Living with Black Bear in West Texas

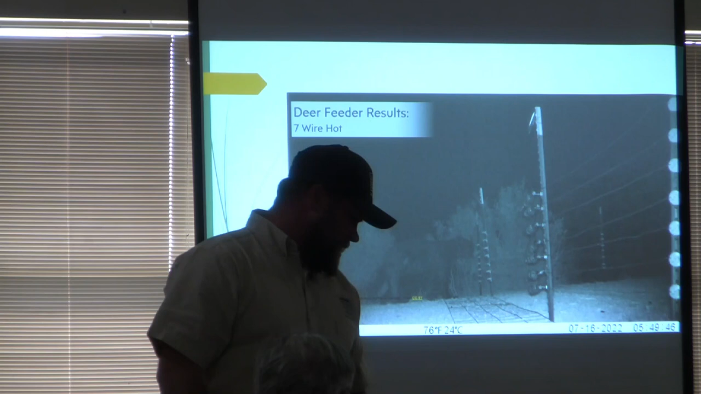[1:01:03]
And another one, this is still the same, all hot.
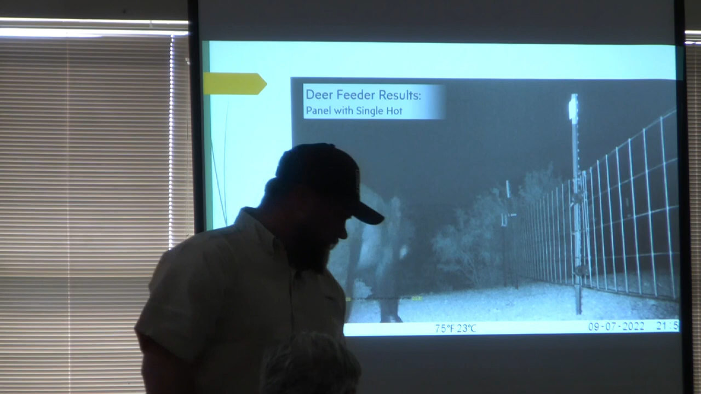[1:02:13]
You can see here, it's all on top.
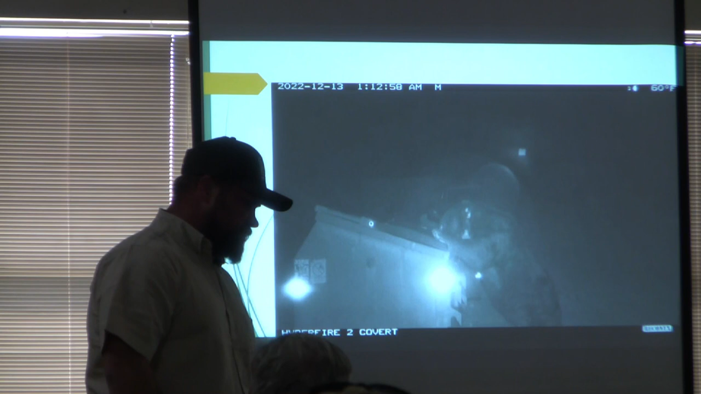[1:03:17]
So that bear was, was dumping those dumpsters every night for, I think it was about two weeks.
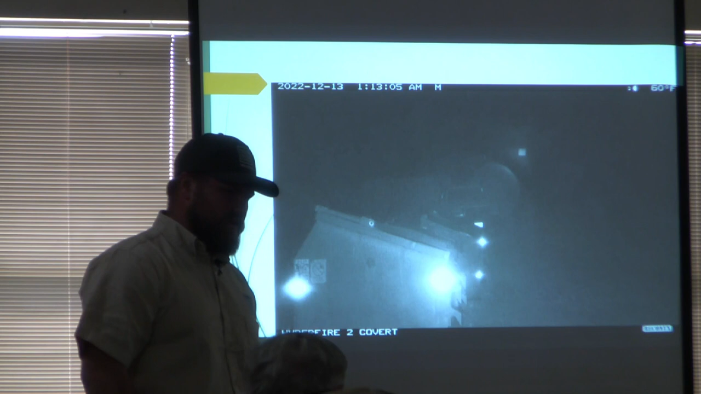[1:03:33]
And we, we set that, when we set that up, he got shocked once. Um, he came back about three days later. He got about six or seven feet away. He snipped it and left. And he never came back.